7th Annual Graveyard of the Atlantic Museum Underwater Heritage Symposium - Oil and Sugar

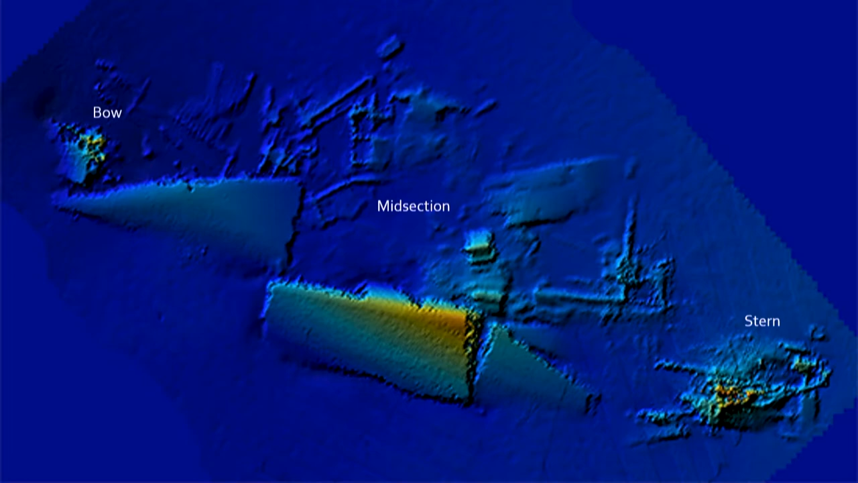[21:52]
now something I'll point out here and I'll try to remember to point it out again what you're going to see on my pictures we're going to sort of mess your brain a little bit because the NOAA shots remember she's laying on her starboard side her right side so the NOAA shots are from this side looking towards the hole
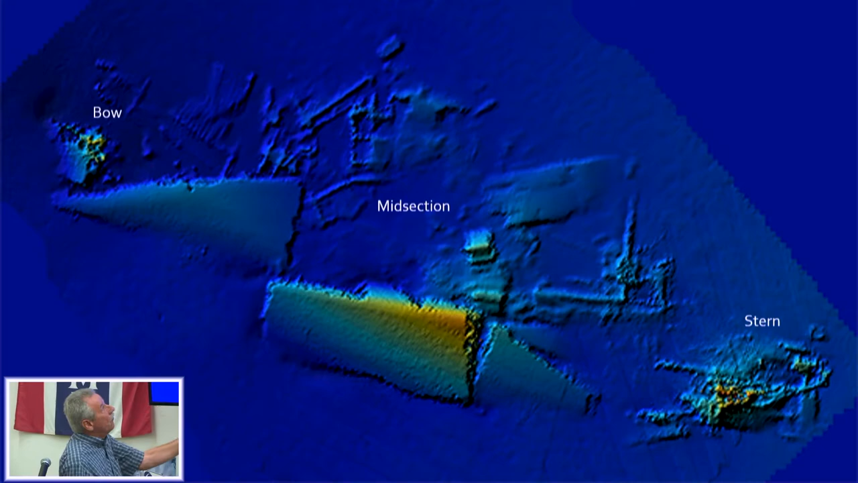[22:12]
that's laying sideways right so the bow would be to the left in this picture and the stern to the right in this picture
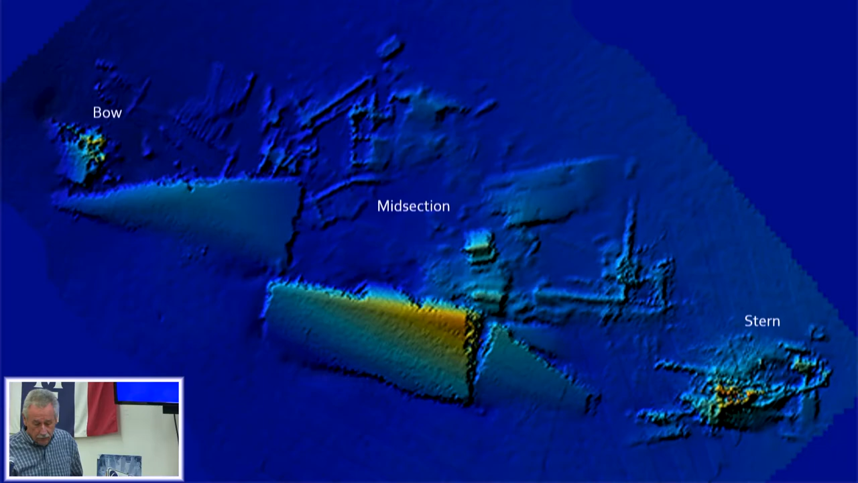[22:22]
and in this case we're going out on Dave Summer's boat the lion's paw